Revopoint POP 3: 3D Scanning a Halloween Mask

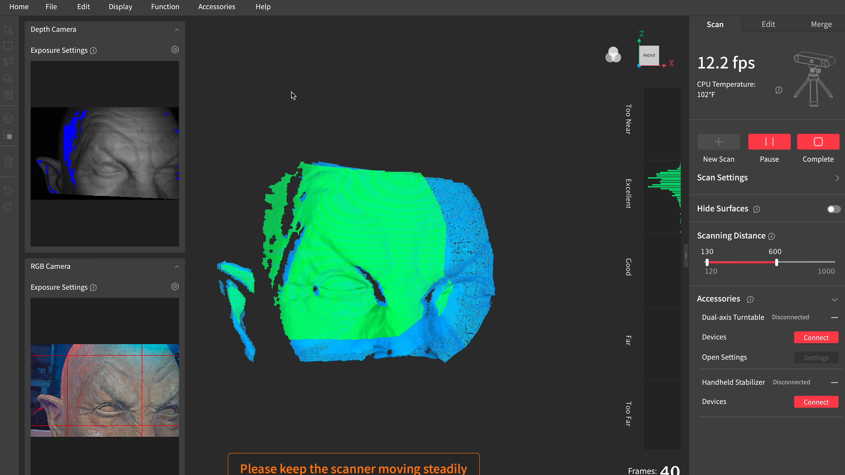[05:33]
I still find it easier for me to stay in one place and have the object move instead of walking all the way around the thing. I didn't use the color scanning because it takes longer to process,
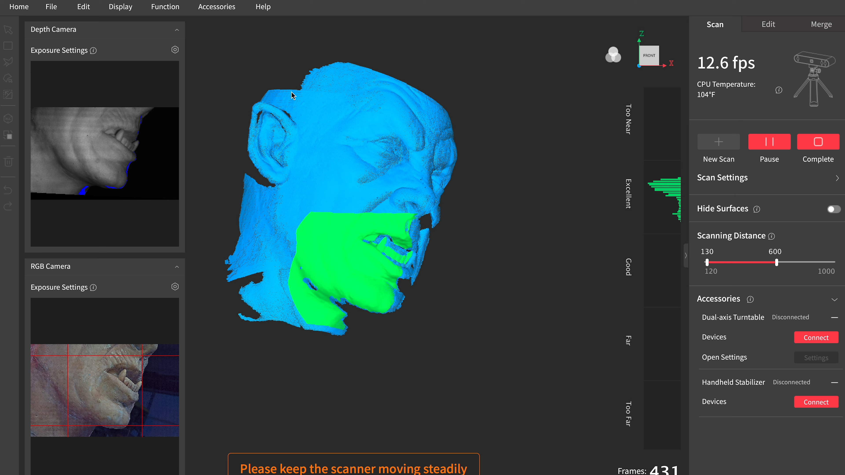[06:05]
Once I figured out my workflow, this scanned pretty well.
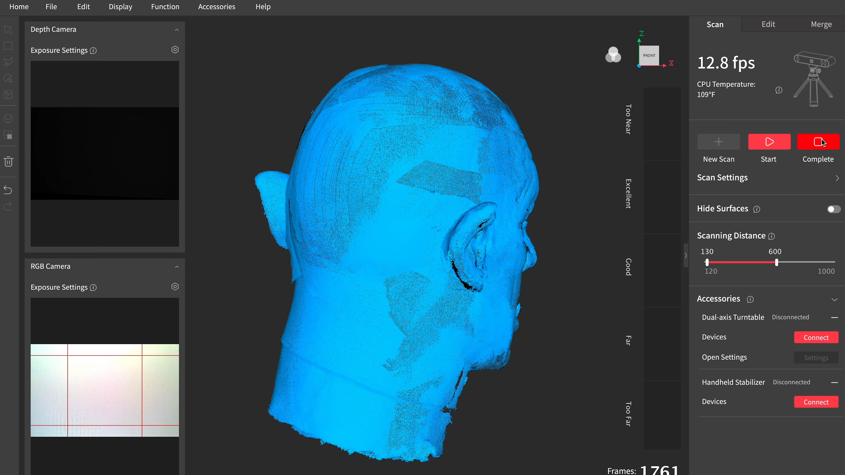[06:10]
There is a real trick to figuring out the sequence that you need to scan something in in order to give it the best chance of success.
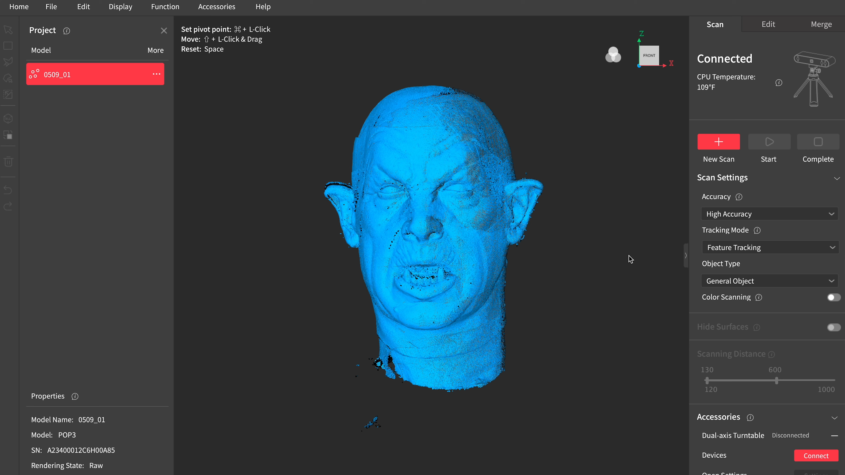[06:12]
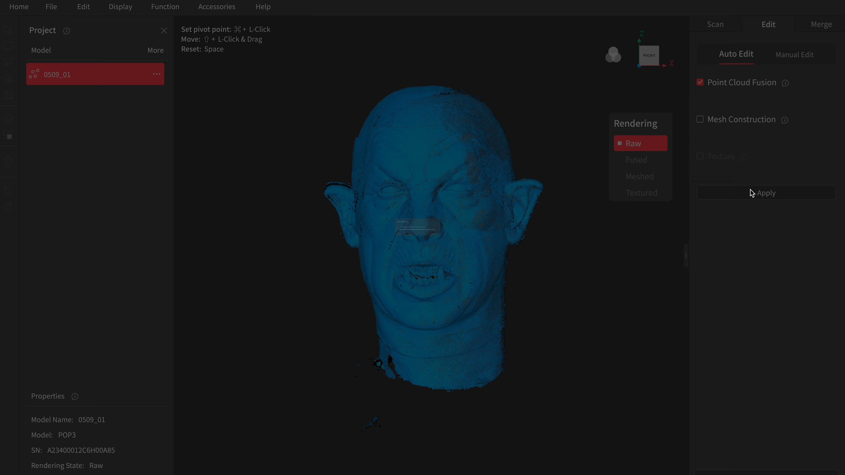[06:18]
I stuck with the automatic settings for processing this since I don't fully understand all of the options,
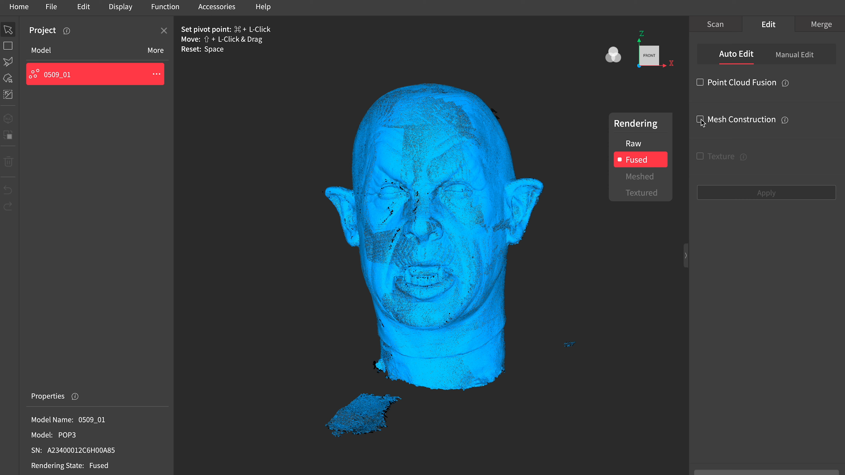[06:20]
and I think I got something pretty good in the end.
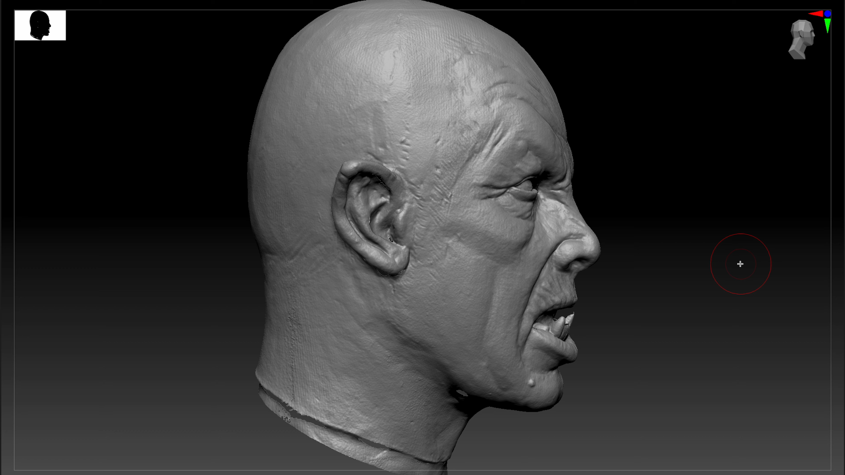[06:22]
It has some noise all over, which could be softened out in the manual mesh options,
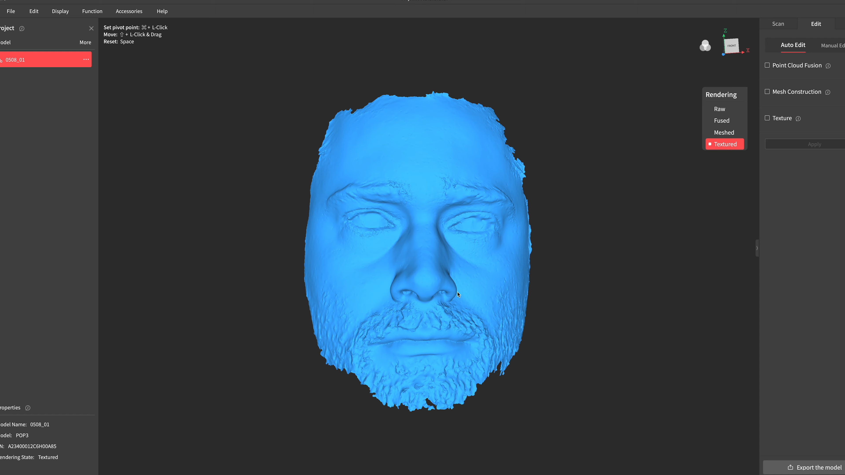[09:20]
But I do want to show you the very first scan that I did when I got the POP3, which was a scan of my own face. You can turn off the white lights by clicking in
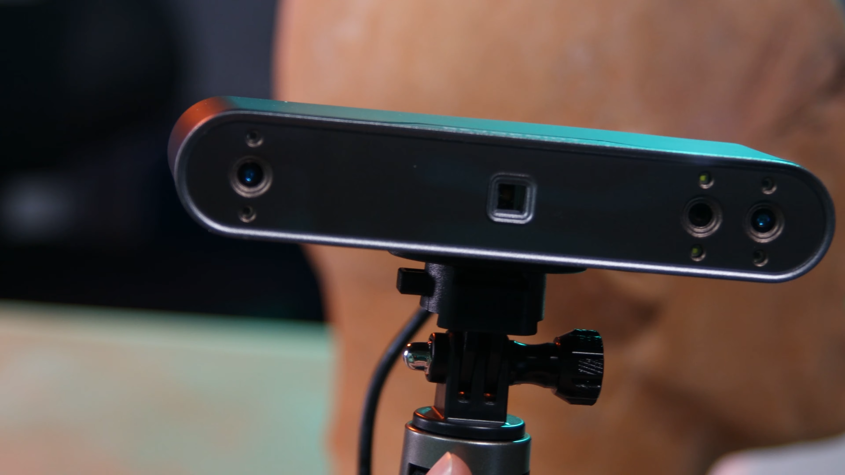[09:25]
the settings next to the RGB camera in Revoscan so that you don't have them flashing in your eyes.
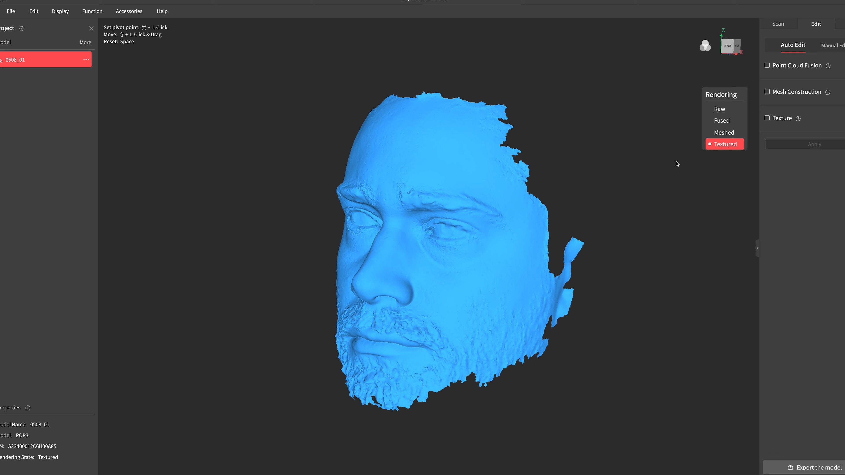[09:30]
I was seated in front of a window with diffused light coming in, so this turned out pretty good.